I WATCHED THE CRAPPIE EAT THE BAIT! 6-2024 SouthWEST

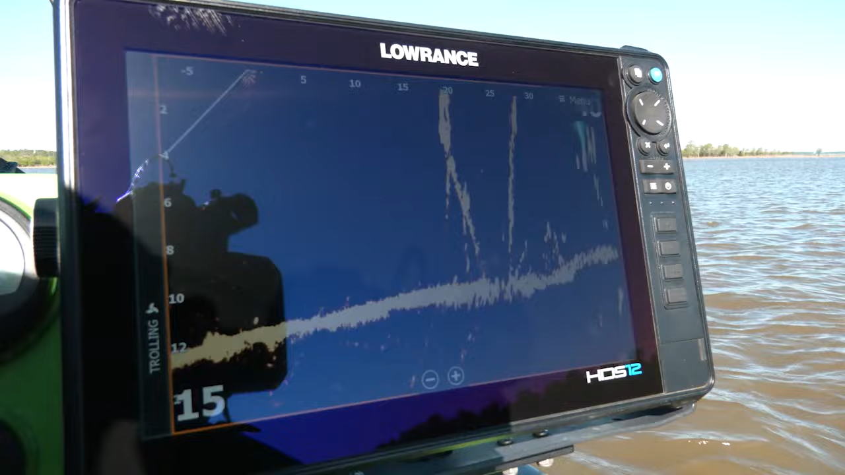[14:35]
He went vertical on it and then didn't eat it. Oh, there it goes. Oh, heck yeah. That was awesome.